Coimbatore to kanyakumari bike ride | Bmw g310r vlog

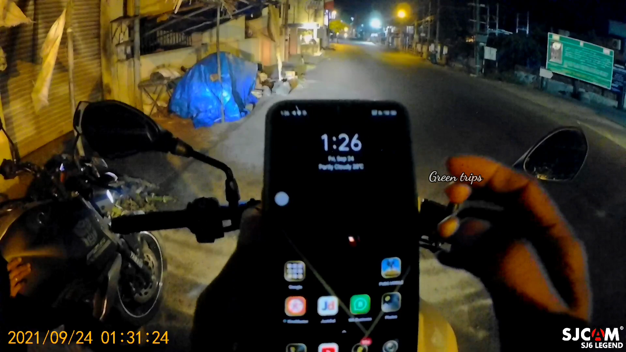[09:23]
இப்போ டைம் பார்த்தீங்க அப்படின்னா 1:30 ஆகுது, 1:30 மணிக்கு தான், அதாவது 12:15 நாங்கள் அங்கே கிளம்பணும். 12:30 கிளம்பி 1:30 நைட்டு 1:30 தான் நாங்கள் இப்போ இங்கே ரீச் பண்ணியிருக்கிறோம்.
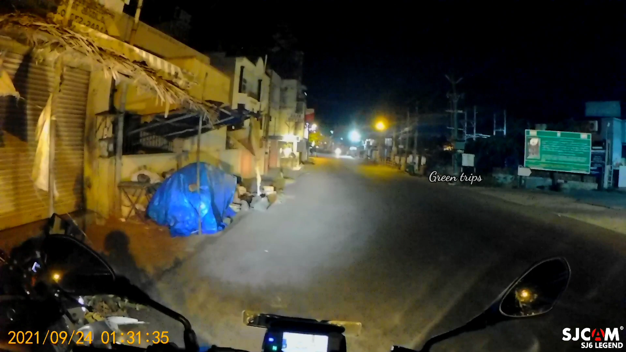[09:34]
24ஆம் தேதி 1:30 அப்படின்னா பார்த்துக்குங்க எவ்வளோ லேட் ஆகிடுச்சிது அப்படின்னு.